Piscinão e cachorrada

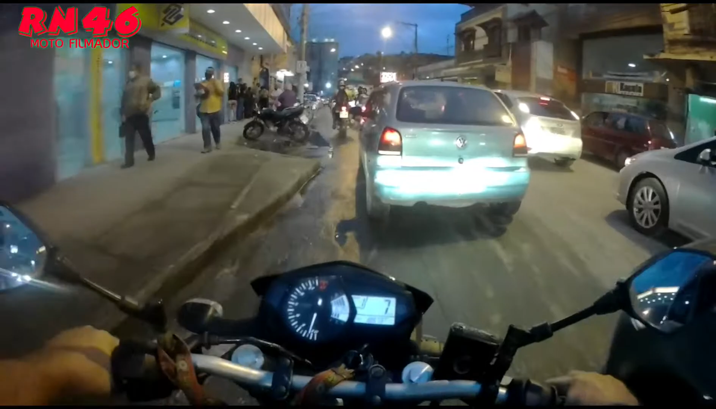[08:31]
Vai pra lá, golzinho. Ó, aí aqui todo mundo quer ir lá pra direita. Aí por isso que garra tudo aqui, ó. De moça.
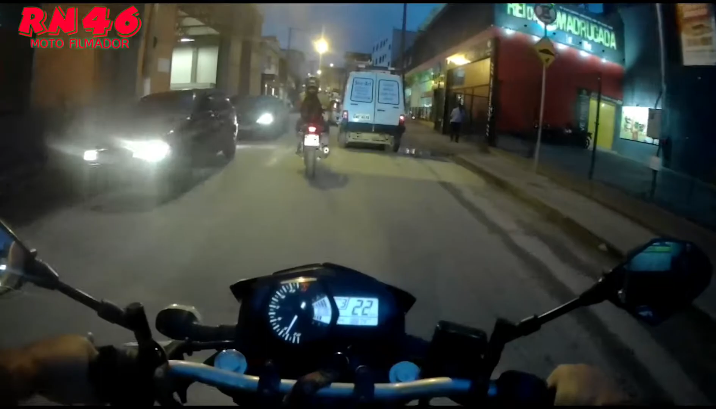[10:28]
Mamonas antes já está funcionando, né?
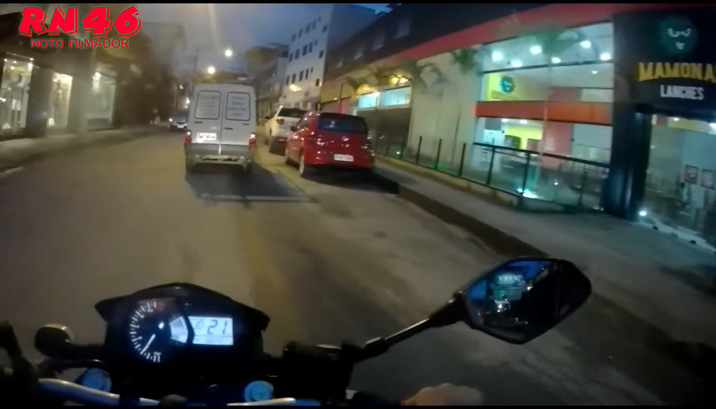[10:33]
Para delivery, né? Para drive-thru. Tem seta também não.
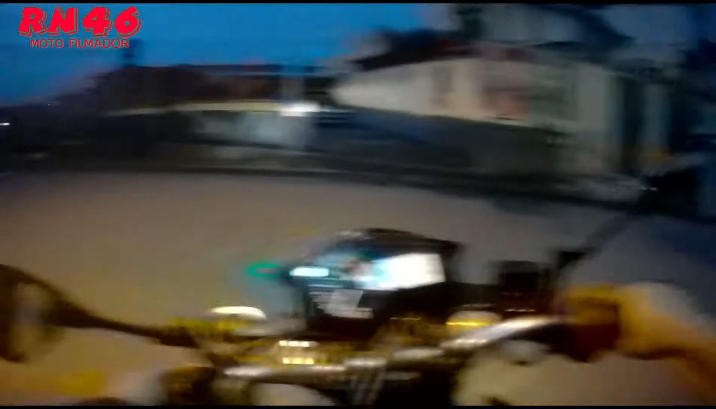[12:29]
Os cachorrinhos já levantou para vir na canela.